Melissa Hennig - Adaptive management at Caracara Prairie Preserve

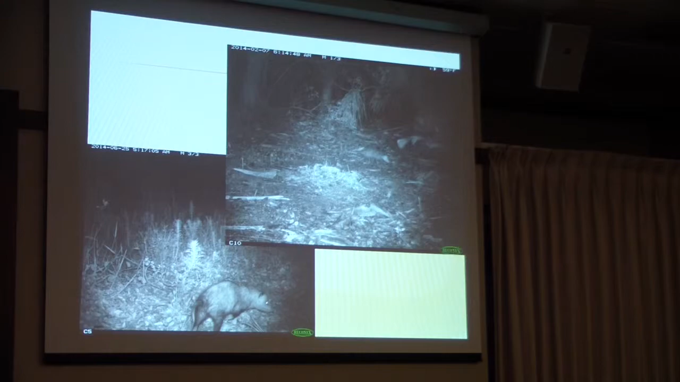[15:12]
You have turtles. Armadillos. Oh, that was the coolest picture.
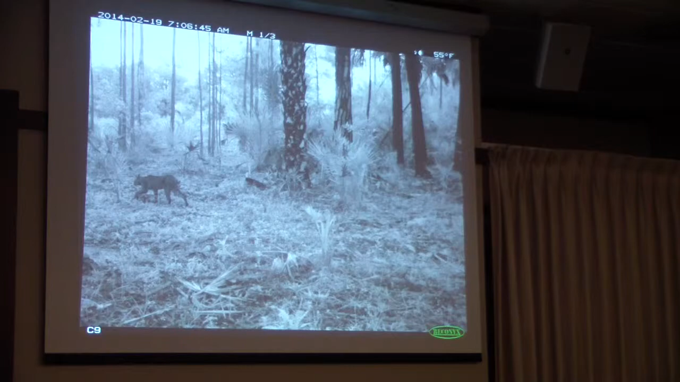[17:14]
There was another one in there, too. But, uh, Brucey Spoonville. Snake. Oh. So, and this is the, this month,
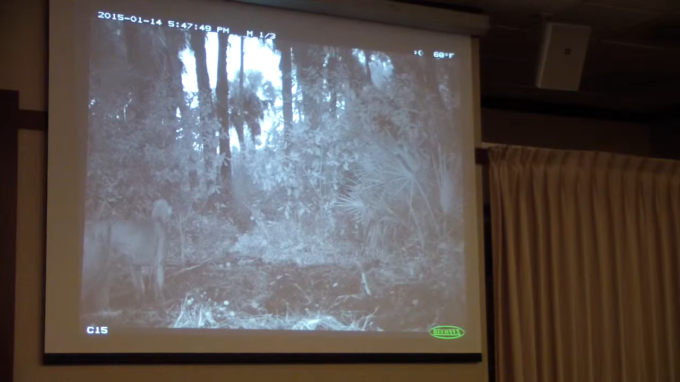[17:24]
this season, in one month, I caught this cat on the camera three times. And, and, oh.